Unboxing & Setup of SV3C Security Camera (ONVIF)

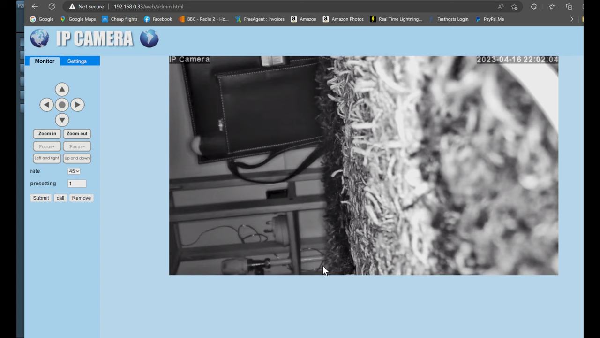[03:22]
I've just muted my PC. So this is what the camera is currently seeing. I have turned all the lights off while I set it up.